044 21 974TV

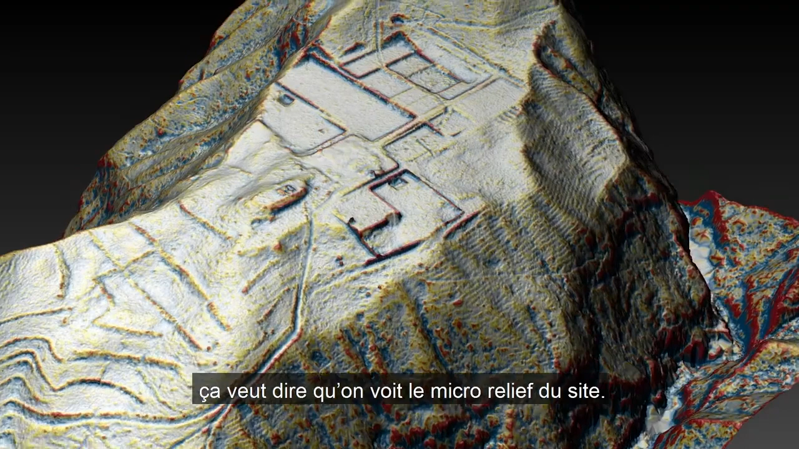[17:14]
Donc, c'est-à-dire qu'on voit le micro-relief du site.
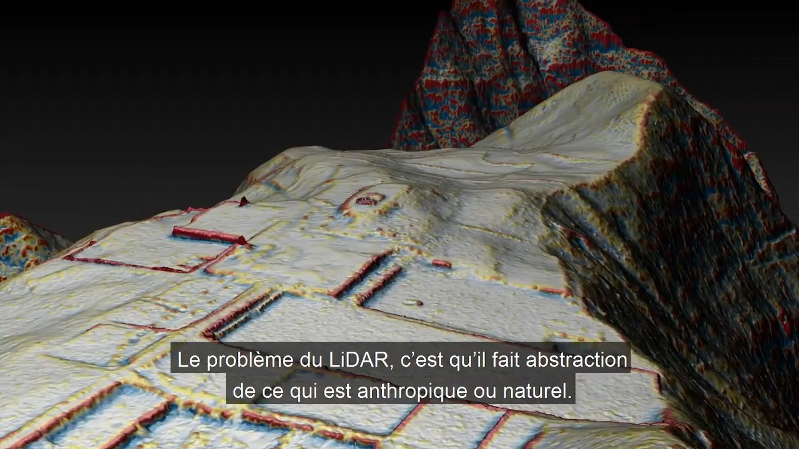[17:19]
Le problème du LIDAR, c'est qu'il fait abstraction de ce qui est anthropique et naturel.